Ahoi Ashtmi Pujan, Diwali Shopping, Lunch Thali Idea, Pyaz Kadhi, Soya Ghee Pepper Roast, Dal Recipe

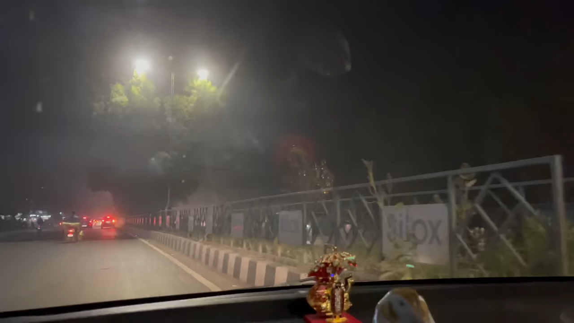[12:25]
ये जो ये टैग ट्री एंड ऑल दैट दिख रहा है ना, इसके जस्ट पीछे हम लोग का
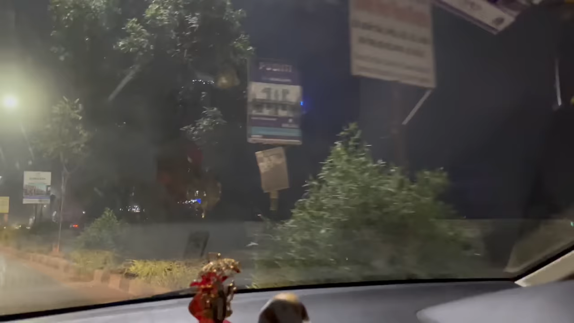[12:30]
डुप्लेक्स ना, बस हम नीचे रहते थे।
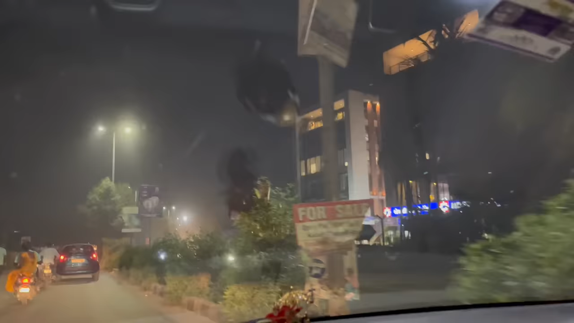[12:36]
डुप्लेक्स था, कितना बदल गया है, तब ये सब नहीं था। अरे सिंगल पट्टे वाली रोड थी।